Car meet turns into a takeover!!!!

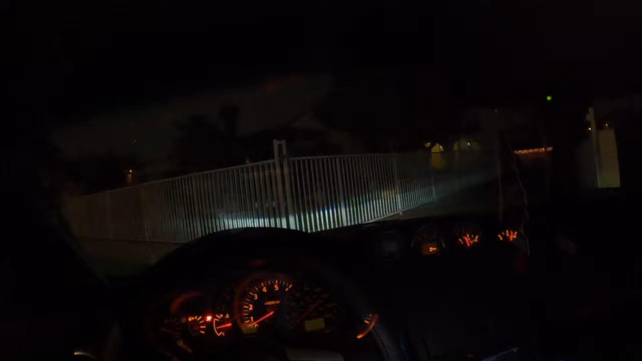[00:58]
Damn, I hope that shit's recording.
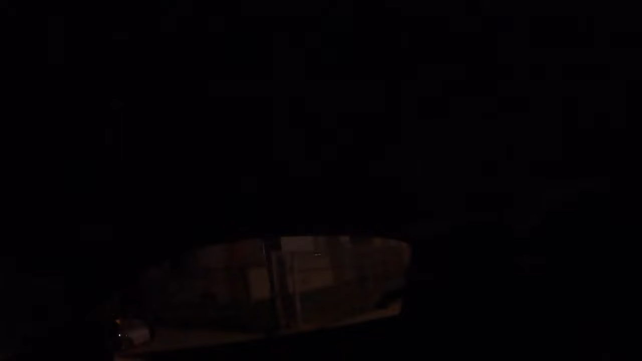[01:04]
What I fucking hate about 350Zs. Oh, you can't fucking see shit.
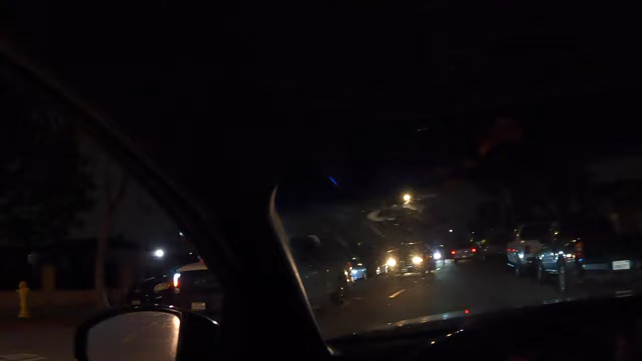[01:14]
The visual sucks. And then look, holding traffic.
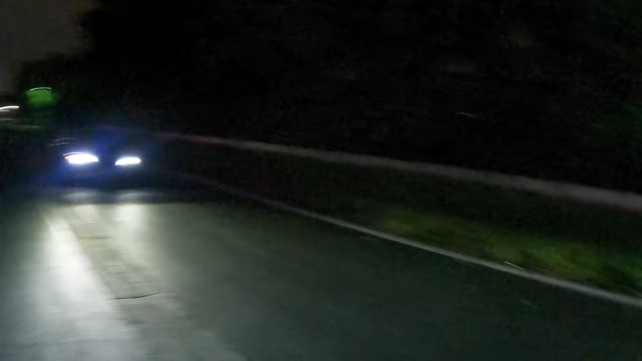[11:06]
It was a cool little meet. What's the Z at? The Z's right here.